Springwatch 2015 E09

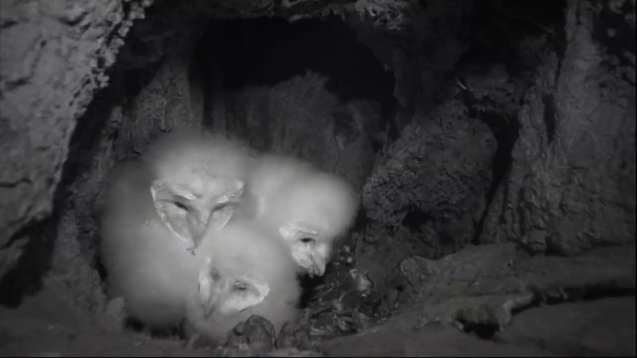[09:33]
In the afternoon, and, of course, at night. Here are those three youngsters.
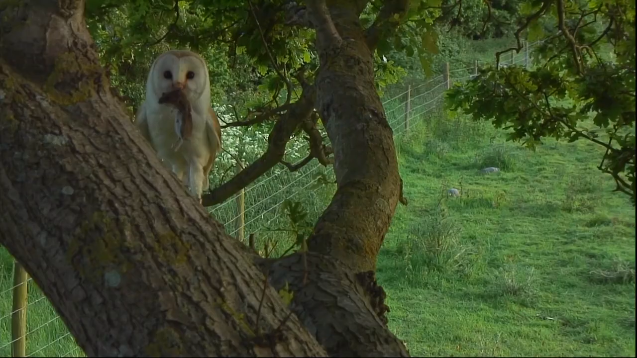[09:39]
And as is typical in these birds, because of the way they incubate the eggs, you end up with a range of different sizes.
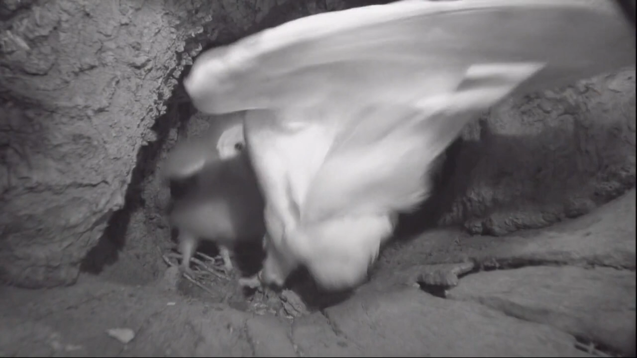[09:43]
So you've got one big one, one middle-sized one, and there was one smaller bird. You can see it there on the left-hand side of your frame, whilst its larger sibling scoffs down that vole. Well, we were wondering about how the little guy would fare.
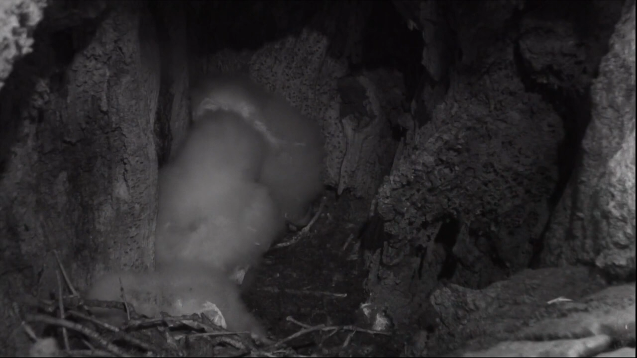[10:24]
Now, there are only three in the nest, and this hints at something unusual. Barn owl broods are normally between five and six, but this year, the recorders tell us they're down to between four and five in the nest.
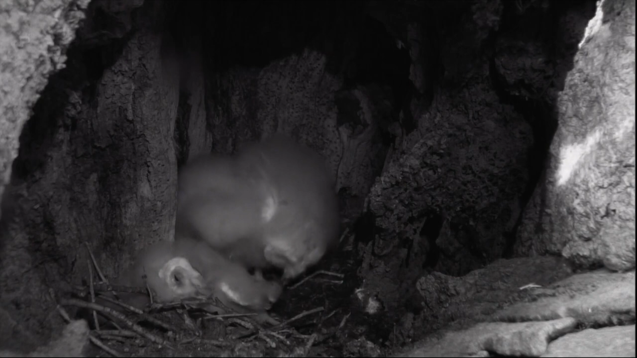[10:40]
So could it be a shortage of food? Because in the end, that chick died.
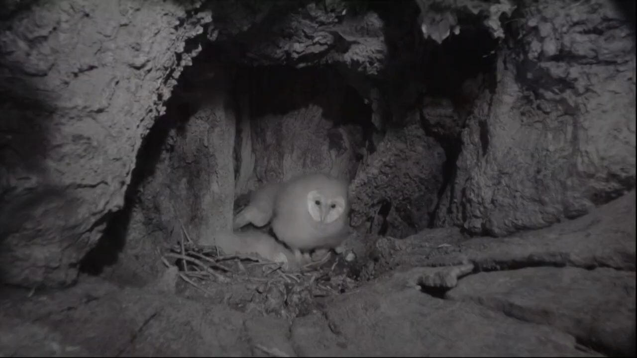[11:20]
Well, I must say, we were quite worried about the two remaining chicks, because over the last few days, they haven't been getting four or five prey items.
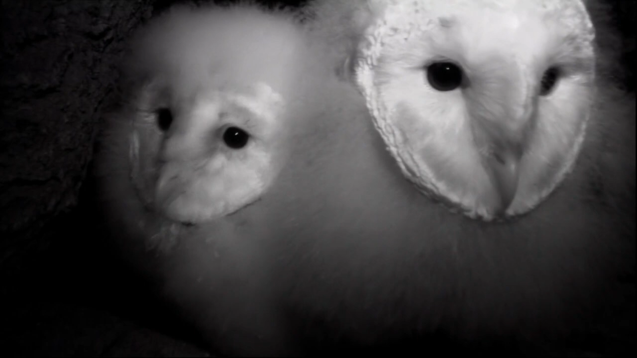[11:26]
In fact, Saturday in the day, there was no sign of the adult. Saturday night, single parent, just five feeds.
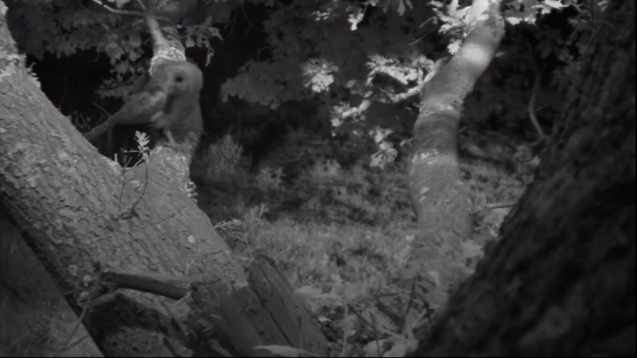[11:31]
Sunday, we saw no feeds in the day. And then Sunday night, five feeds. So, as I say, they haven't been getting as many feeds as they should have done. You can see the adult bird coming in there.
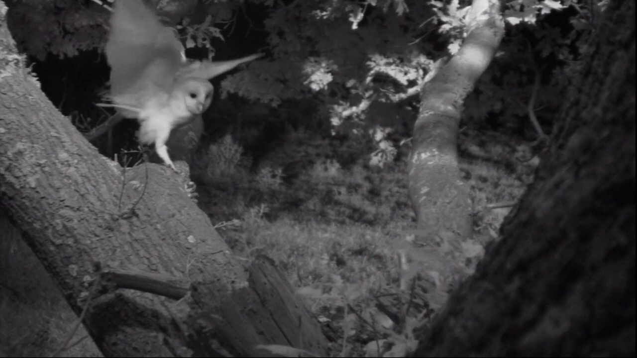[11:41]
And we are only seeing one bird come in and feeding those chicks. But, look, you can see the chick coming out of the nest. Actually, it's looking a lot larger than it looks when it's in the nest.
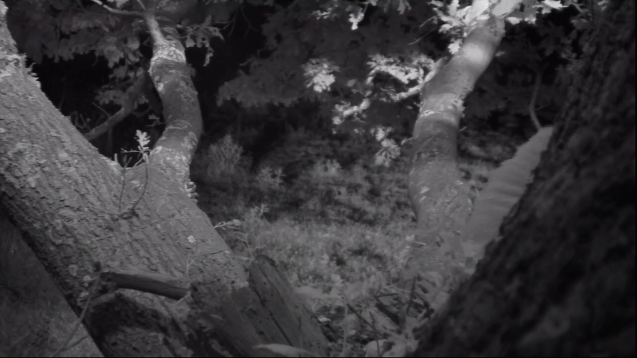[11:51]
So, I don't know, maybe it's not far off coming out. Well, you can see that, you know, the down is disappearing from the crown of its head there. And you can see sort of adult feathers through. And, of course, its wing feathers, its primary feathers, are quite well down.
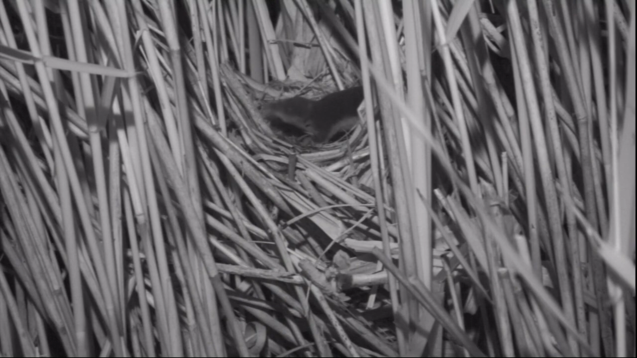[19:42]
Now, we've looked at this and we've asked Pete Oakenfell to look at it too. And it could be a water shrew. It's difficult to say in black and white there. It looks a bit larger.
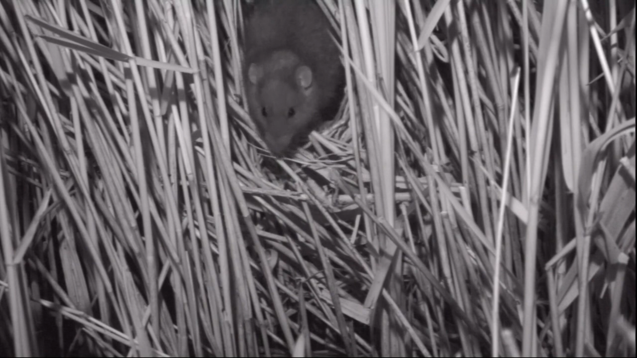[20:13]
It comes into the nest, has a look round, a bit of a sniff, and then it has a feast. Now, it's far more typical of this particular species to
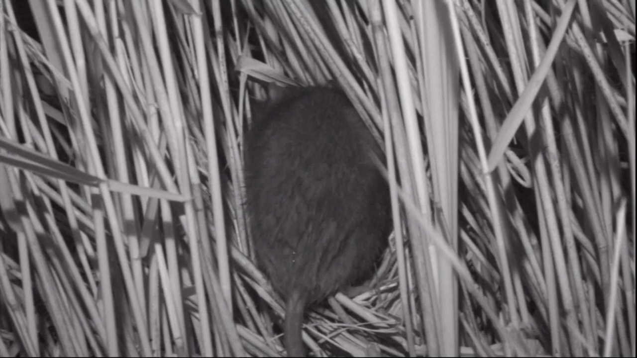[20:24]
raid birds' nest of their eggs or young. It's not being recorded in water shrews, certainly not in common shrews. They could have been opportunist.
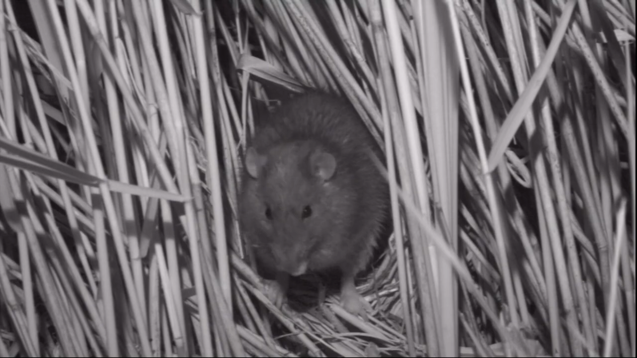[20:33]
I think that we're probably looking at the animal that killed those young there. I mean, the other thought was weasel. But typically, if weasels kill things, they don't dismember them.
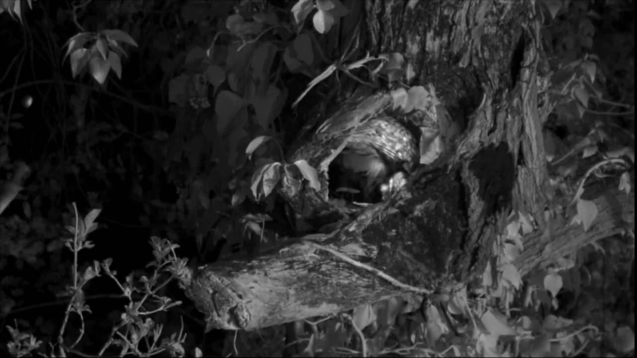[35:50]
Some fabulous pictures of that bird egg laying. What a treat that is. What a great naturalist Dave Cully is.
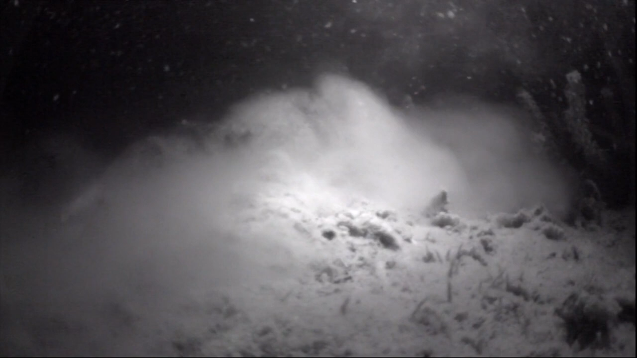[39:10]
But then a duck dabbled past, sending a curtain of silt over the nest.